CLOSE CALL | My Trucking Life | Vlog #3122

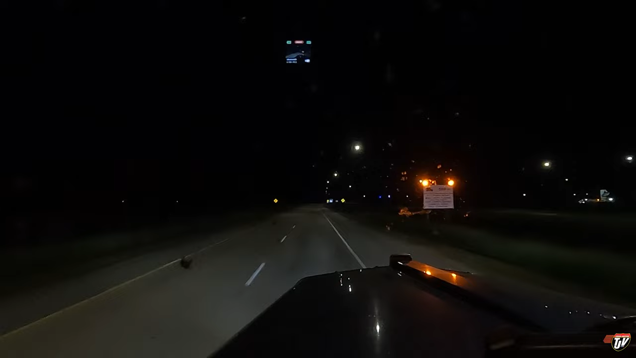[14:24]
What's the scale doing open here on the Manitoba side of the border? Did they forget to turn the lights off or something? Are they? Yeah, they're pulling in both directions. 11:30 at night. Sneaky, sneaky. Ha!
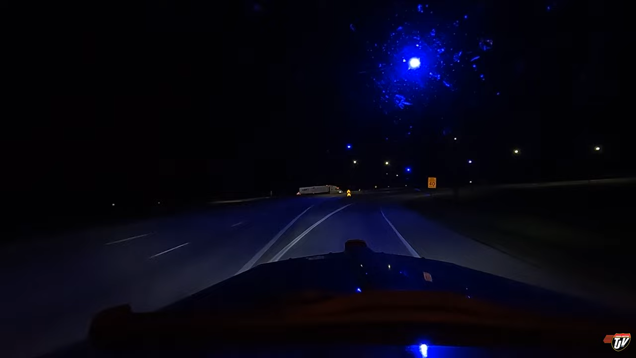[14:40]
Somebody's working late. They're trying to catch all the truckers trying to sneak through here at night, running illegal. Can't catch me, I got nothing to hide. But at the same time, I'm running out of hours.
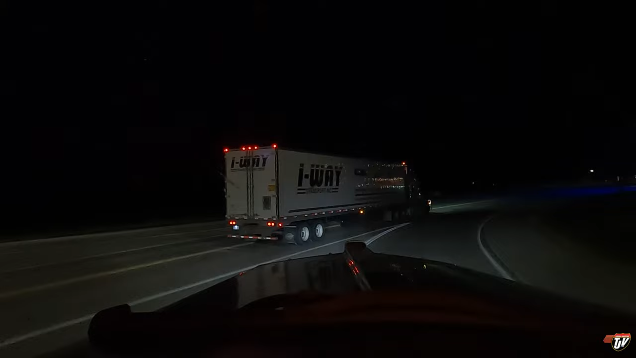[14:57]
I got no time for an inspection. I think I'm only gonna make it up to Morris. That's all I got time for. Unless if I get, 600 meters, turn right on, 5th Street West. Quiet, Karen. Unless I get pulled in here. If I get pulled in here, I'm just gonna have to sleep right here. By the time they'd be done with my inspection, I'd be at hours. Which would be fine, whatever. I just prefer not to sleep at government scales.
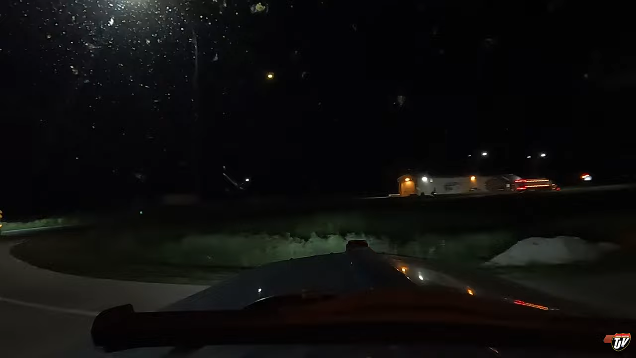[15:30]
It's not on like my top 10 list of places I like to spend the night.
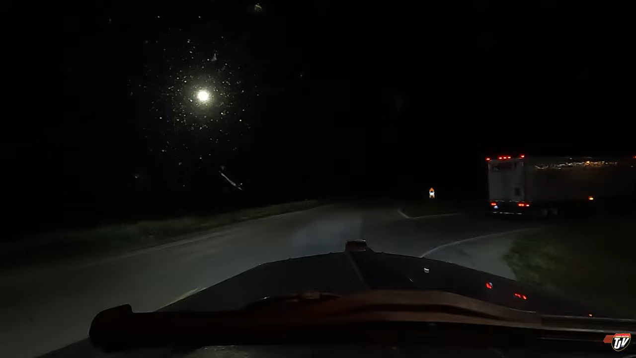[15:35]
Let's see what they want. There's a couple of guys sleeping back there already.
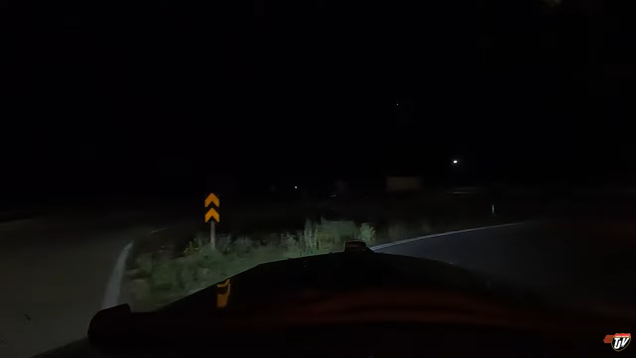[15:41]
Brave souls.
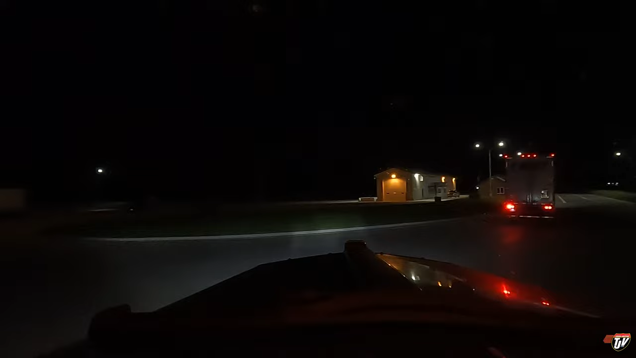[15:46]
You know that if you sleep on their property, they can walk out there in the morning and give you meters, an inspection. Keep to the right on King Street and then turn left in 50 meters. That's why I don't sleep at government scales. I even try to avoid public rest areas if possible, because as long as you're on public property, they can just walk up to you and start an inspection on your truck. Give them that opportunity.